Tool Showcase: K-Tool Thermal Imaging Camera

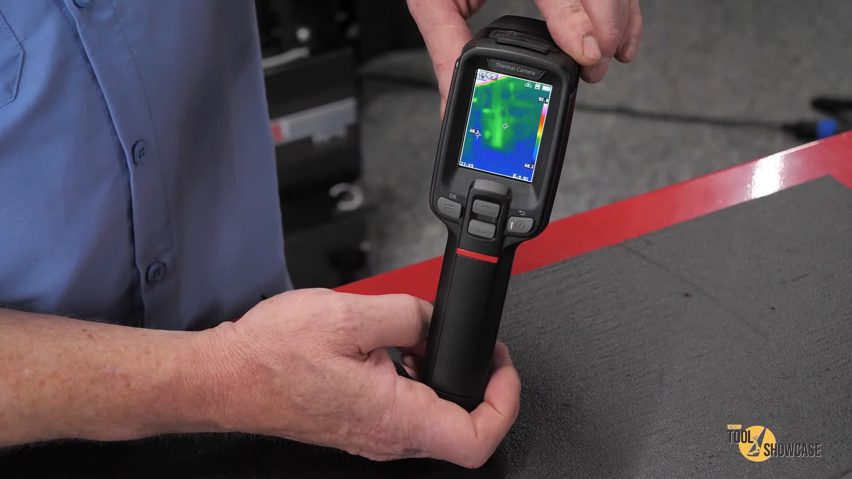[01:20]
The features include a 2.4 inch color LCD display, a 25 hertz frame rate, temperature range of negative 4 to 752 degrees Fahrenheit,
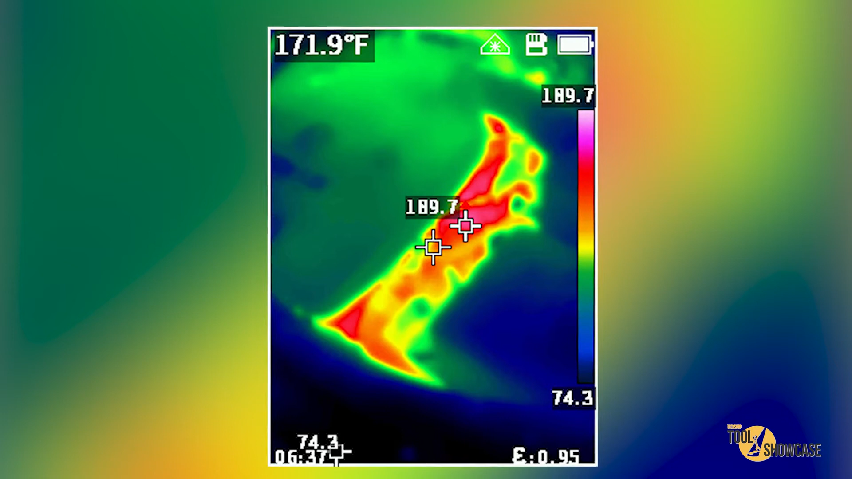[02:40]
On screen: spot 171.9°F
The first one is under the hood, and it's neat because you can see the cooling system outlets on the end of the cylinder head, but you could also see how well the insulated engine cover keeps the heat in the engine. These are great for cooling system diagnostics. Then I checked the outlet temperatures of the AC.
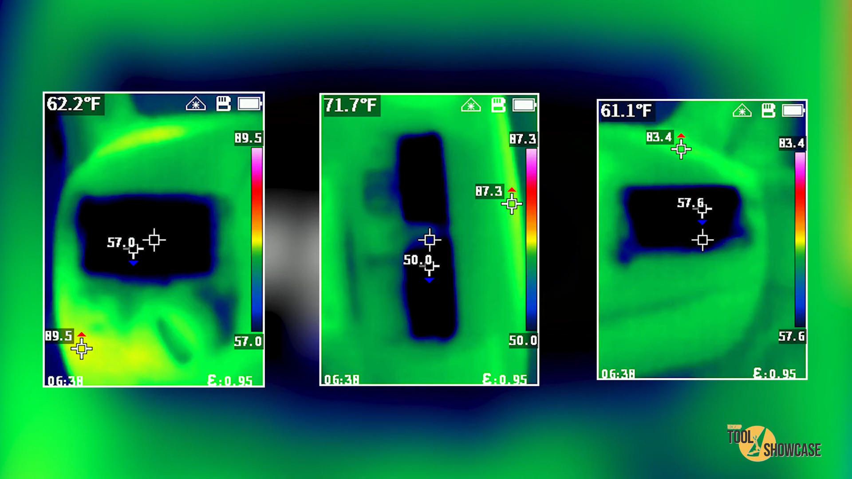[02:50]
I had 50 degrees in the center, 57.6 on the right, and 57.0 on the left.